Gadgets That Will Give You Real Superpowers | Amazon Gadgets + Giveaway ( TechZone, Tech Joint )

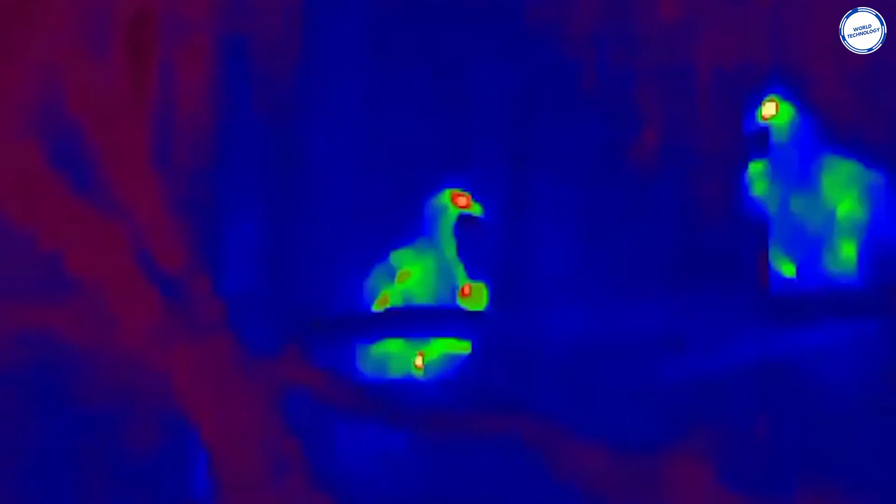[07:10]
It has a 20-degree horizontal field of view.
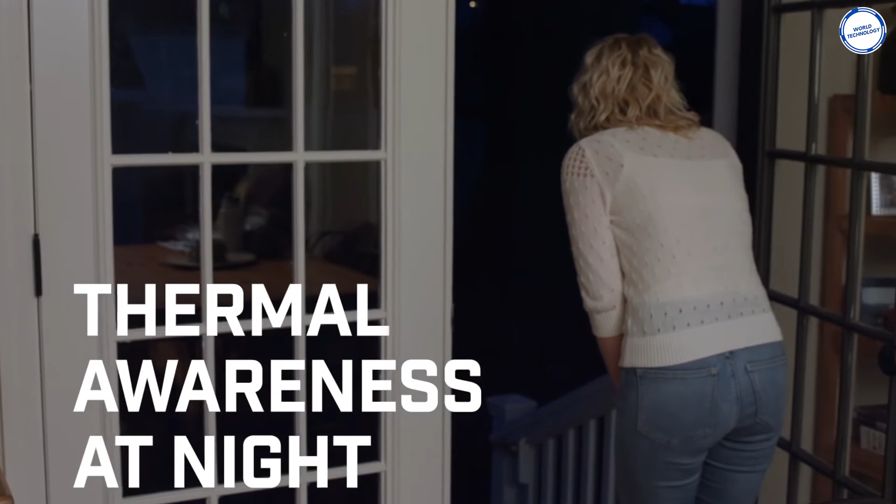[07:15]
In low-light and total darkness, the Fleur Scout can detect objects more than 100 yards away.
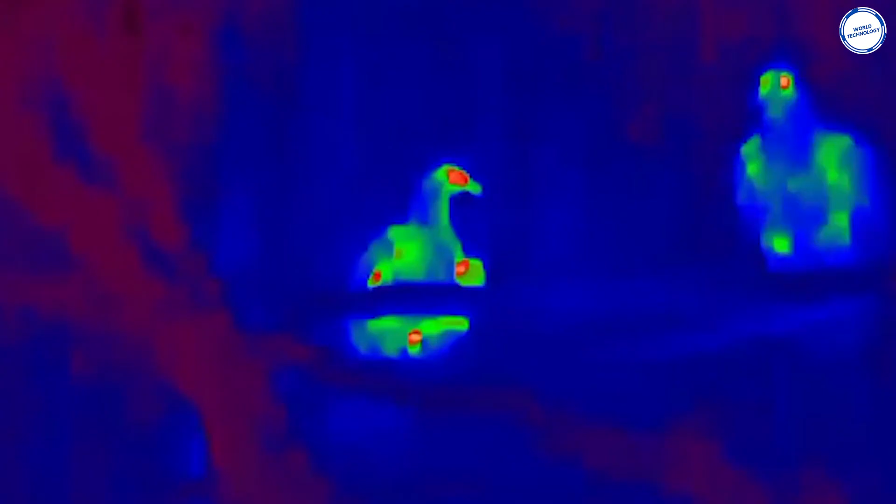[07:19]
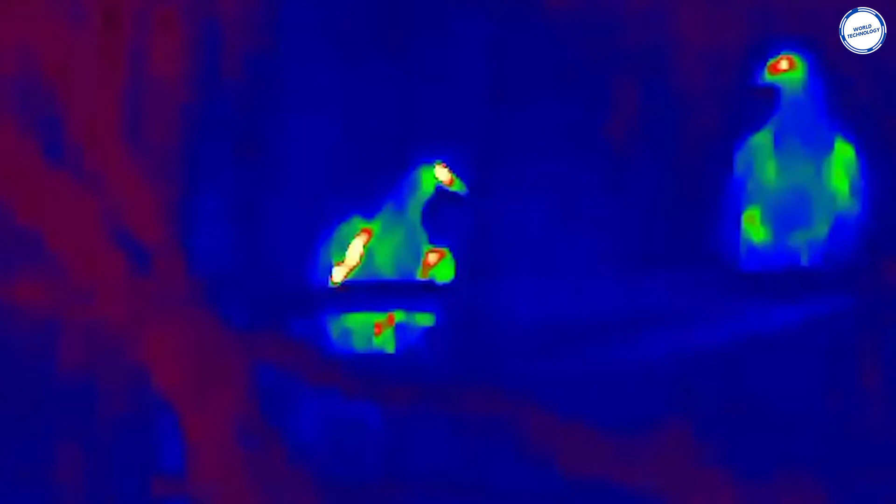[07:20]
This gadget reads the environment via heat and not visible light.
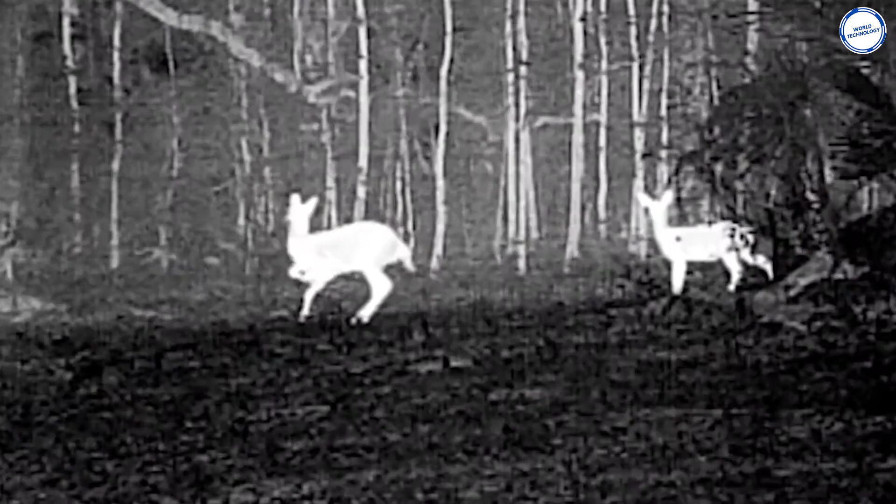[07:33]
and therefore it can work in complete darkness and even see through smoke,
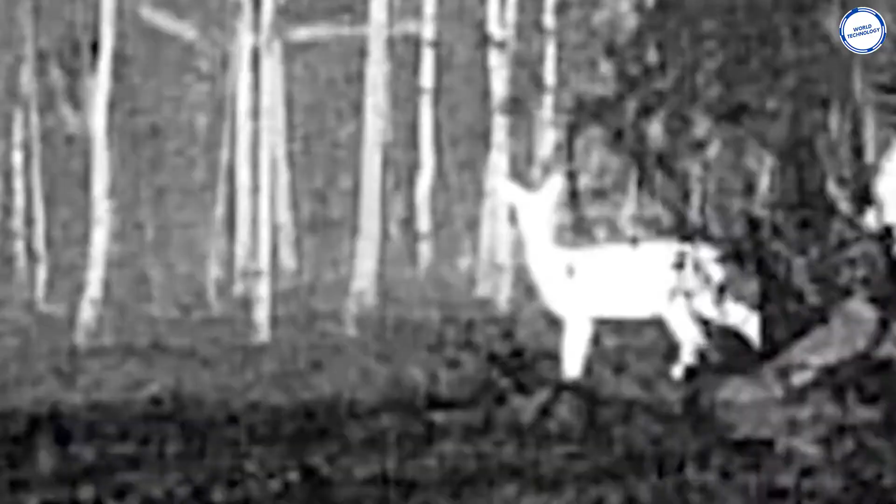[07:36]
dust, and light fog.
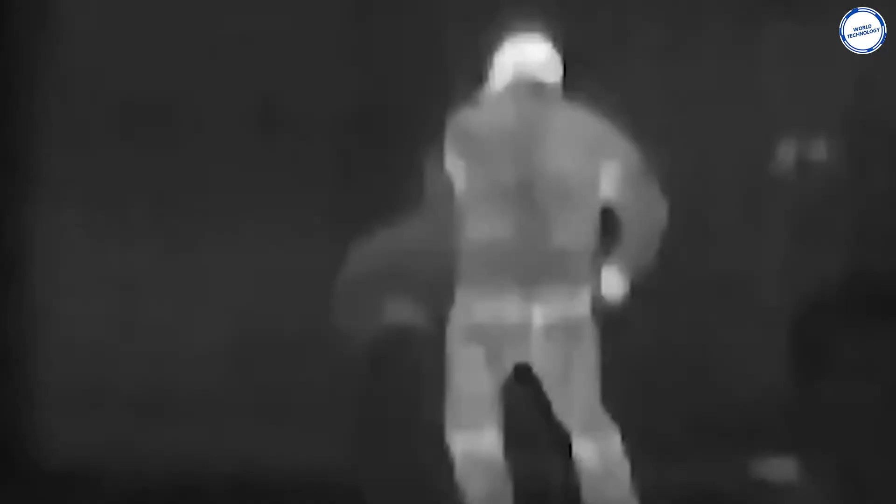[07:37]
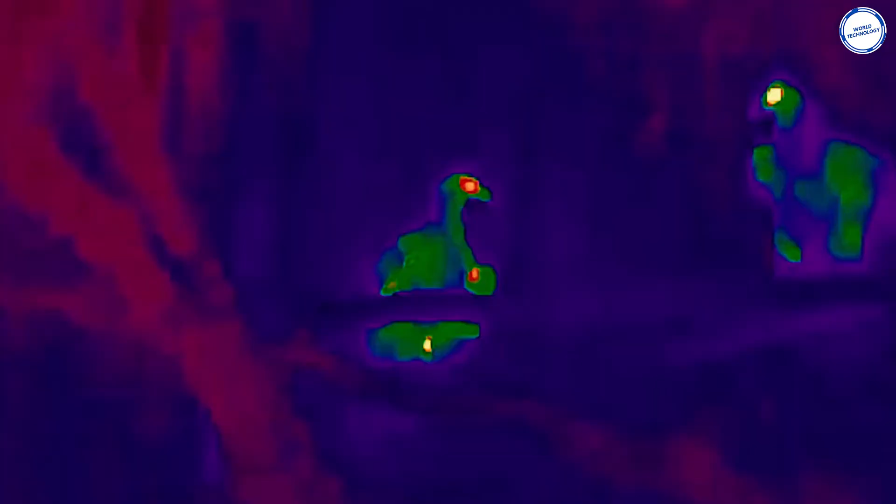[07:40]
There is a color palette option that is easy to scroll through,
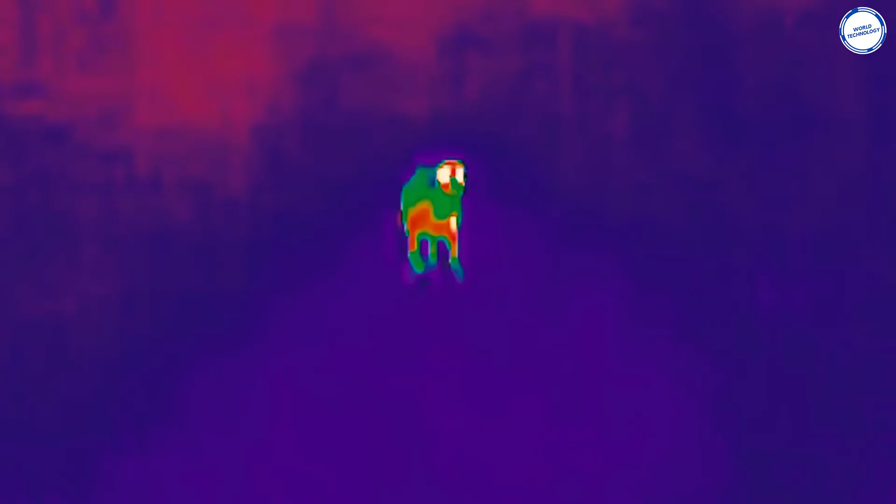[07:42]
and each setting helps in illuminating different details in the scene depending on the light contrast.
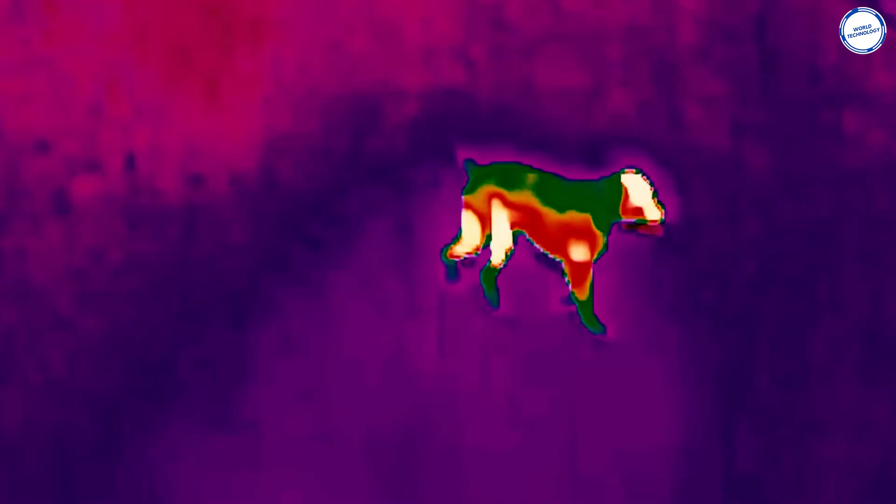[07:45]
It has a storage capacity of up to 1,000 snapshots and 4 hours of video.